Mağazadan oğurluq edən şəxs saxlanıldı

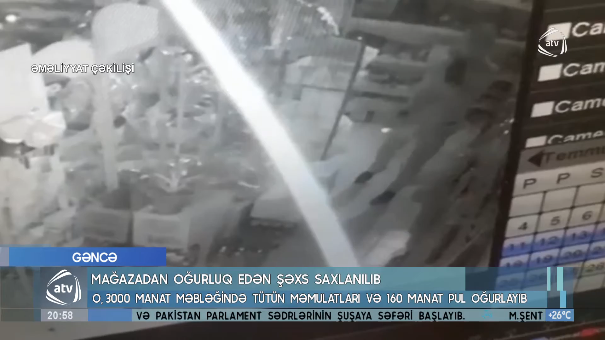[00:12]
Əməliyyat axtarış tədbirləri nəticəsində cinayəti törətməkdə şübhələ bilinən əvvəllər məhkum olunmuş Elçin Rüstəmov maddi sübutlarla birlikdə saxlanılaraq istintiqa təhvil verilib. Gecə saat şiradələr olardı, mağazinə daxil oldum, bağlı idi mağazin, üstəndə daxil oldum.